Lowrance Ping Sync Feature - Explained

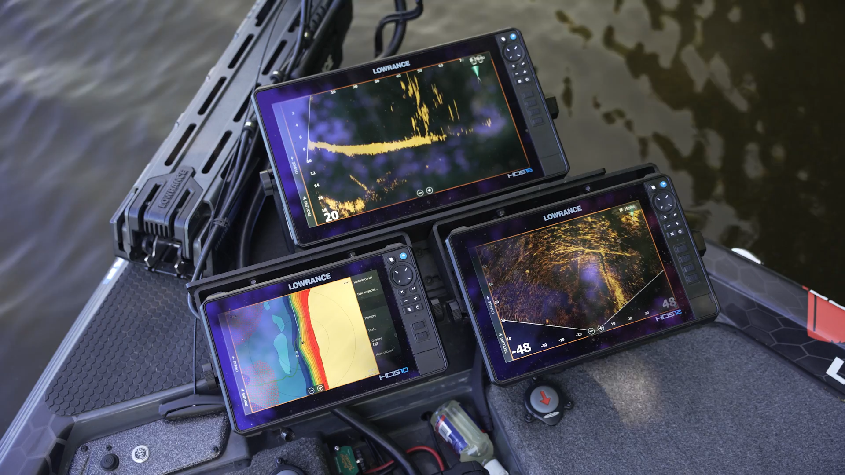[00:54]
have two different active target 2 transducers and we've ping synced them so you can see right here on our scalp mode transducer running off of this HDS Pro 12 we've got our a lay down running here right off of the bank which is right up ahead we've got this lay down running off the bank well on forward we've got on this HDS 16 Pro you can see right here we've got the end of the lay down and you see some fish swimming around it one of the things that you would see in the past if you were running two active target ones for example or if you're
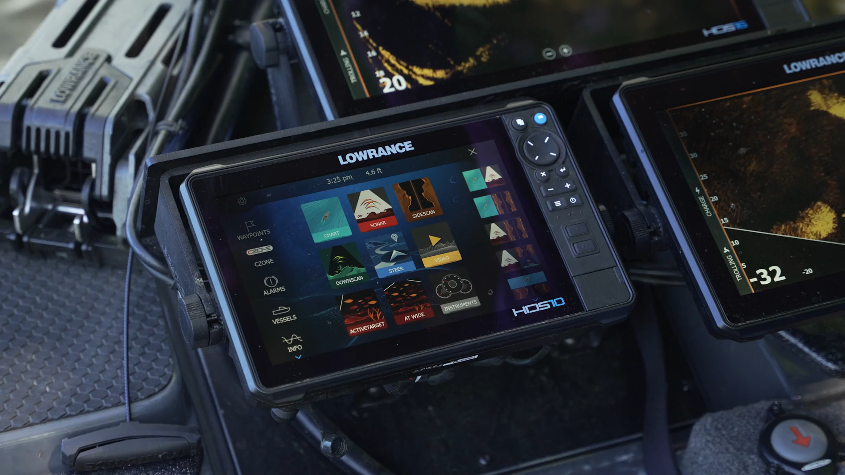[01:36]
running multiple transducers on the boat you'd see a constant pulsing effect going on but you'll notice right here that we don't have that going on we just have an extremely clean image on this HDS 10 Pro we have the HDI transducer from the ghost trolling motor plugged in here and we're going to go to settings power control and we're going to make sure our ping
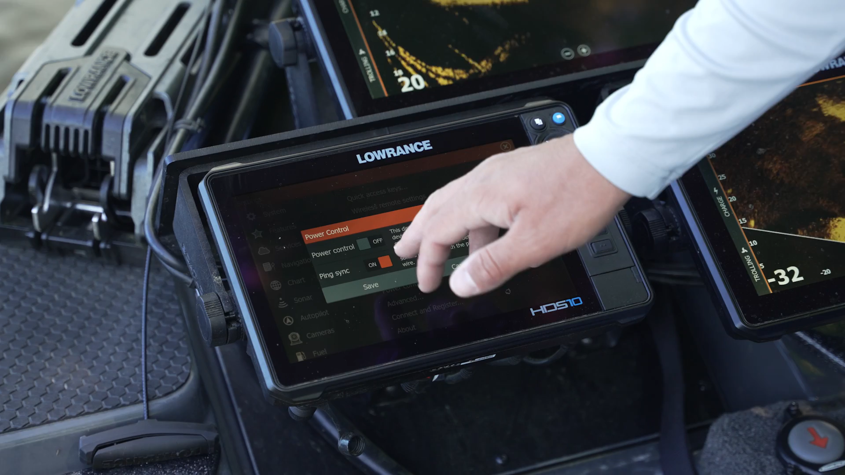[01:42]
sync feature is turned on for more information on how to rig your boat correctly to enable the ping sync feature please review the installation manual that comes with your active target 2 transducer